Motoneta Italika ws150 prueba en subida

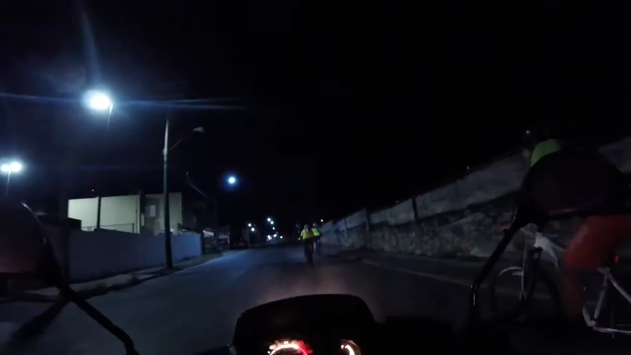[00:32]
Estas calles que tomé pues eran muy largas, eran de pendiente, y pues sí le exigían a la moto mantener la
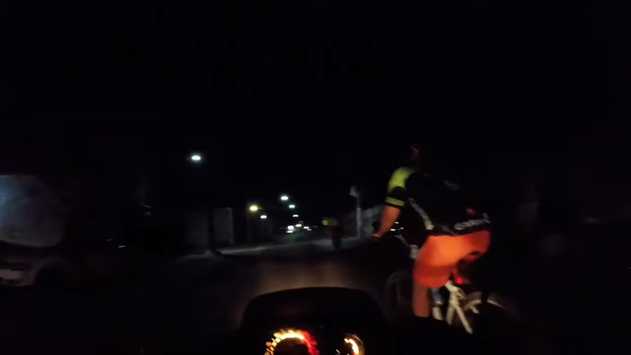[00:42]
velocidad y mantenerla un poco acelerada, ¿no? Aquí iba por un lado de Walmart Alijadores, al lado del cementerio, una subida muy larga, y pues la vista es muy bonita.
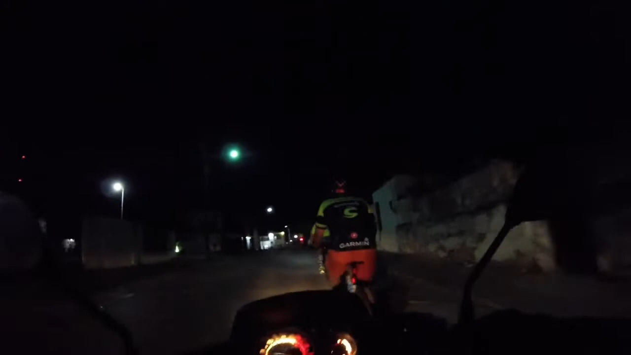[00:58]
De verdad, todo lo que está atrás del cementerio es bella vista y está muy padre.
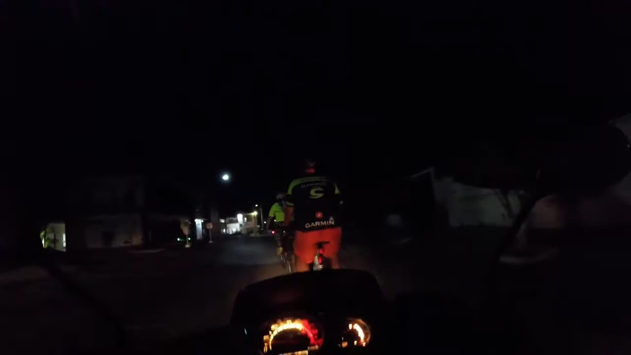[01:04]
Las calles sí tienen un chorro de hoyos y baches y pozos y tanto mugrero, pero es disfrutable.
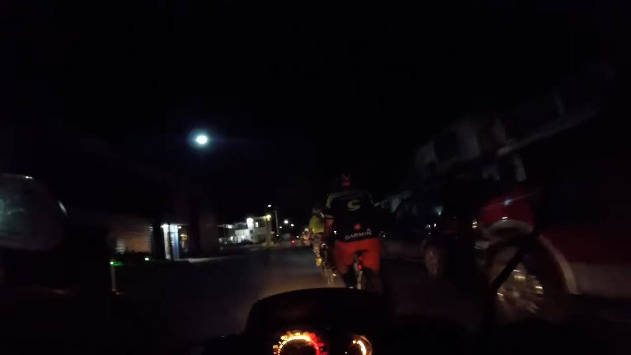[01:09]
La vista está muy bonita, la vista también para la laguna.
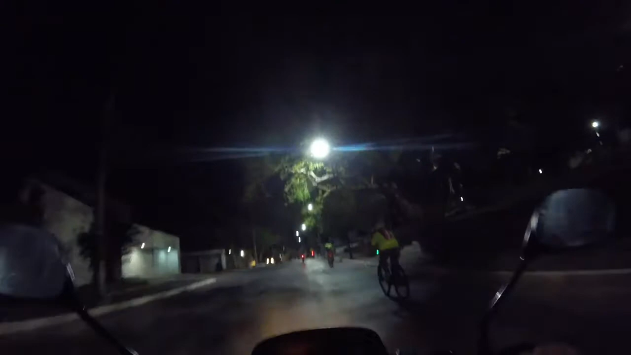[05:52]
Pero pues eso es más, la verdad no le exigiría un poco más porque pues alumbra bien, alumbra normal.